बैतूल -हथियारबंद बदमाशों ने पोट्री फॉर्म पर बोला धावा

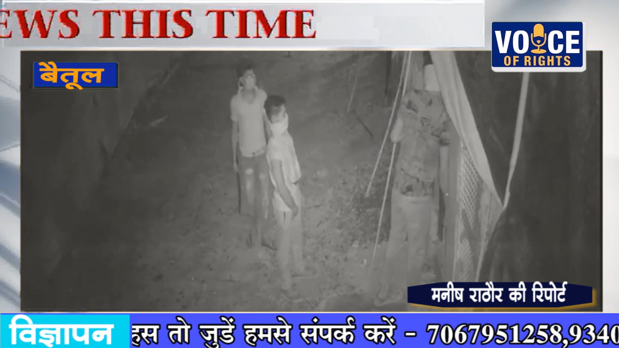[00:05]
اور ایک بڑی کبر بیتول سے سامنے آ رہی ہے جہاں پوٹی فارم پر ہتیار بند بدماشوں نے دھاوا بولا ہے چوکیدار کو بندھک بنایا ہے اور پچاس سے زیادہ کڑکنات مرگی بیچورا
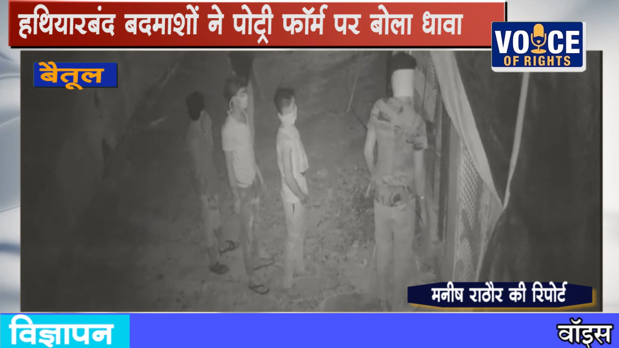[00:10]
لے گئے ہیں قریب سات سے آٹھ نکاپوش بدماش تھے جو ہتیاروں سے لیس تھے سی سی ٹی بی کیمرے میں یہاں پوری گھٹنا قید ہو گئی ہے لوگ ڈاؤن کے چلتے چوروں کے حوصلے اب اتنے بلند ہو گئے ہیں کہ اپنے شاک کے لیے چوری کرنے لگے ہیں بگڈونا نگریے چھتر کے لگے مڑکا دھنا گاؤں کے باہر فوفس ندی کے یہاں پر ایک پوٹری فارم ہے جہاں کڑکنات مرگے تھے یہاں دھاوا بولا گیا ہے پوٹری فارم کے سنچالا کے یوگیش جابلکر انہوں نے جانکاری دی ہے کہ سی سی ٹی بی کیمرے
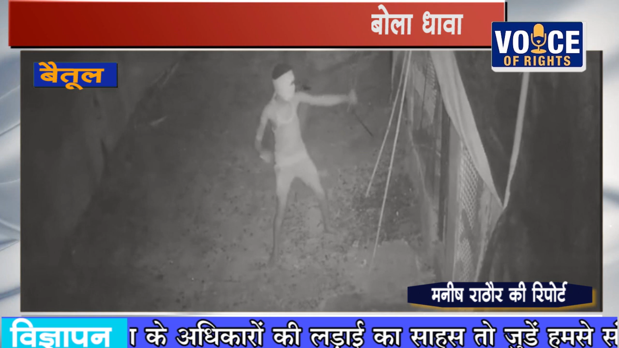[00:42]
میں چوروں کی بارداد قید ہو گئی ہے لگ بگ ایک لاکھ روپے کا نقصان ہوا ہے وائس آف رائٹس کے لیے ویتول سے منیس راٹھور کی ریپورٹ